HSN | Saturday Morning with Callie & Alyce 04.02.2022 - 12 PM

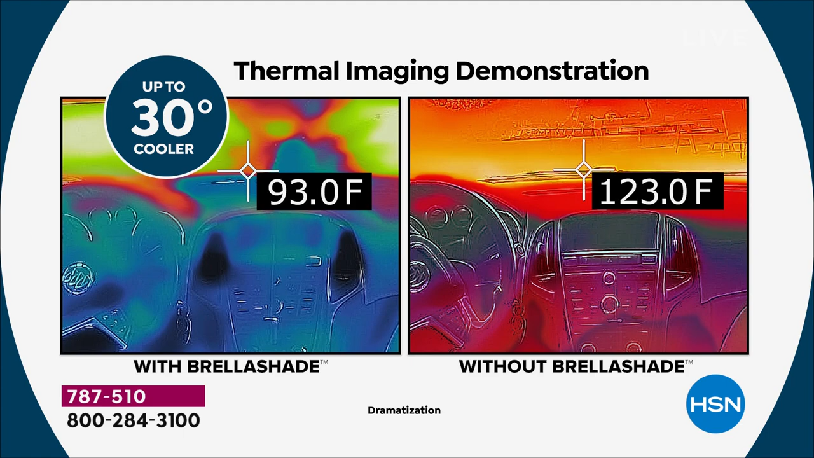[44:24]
The difference between 60 degrees and 90 degrees. The difference between 70 degrees and 100 degrees. 30 degrees is massive.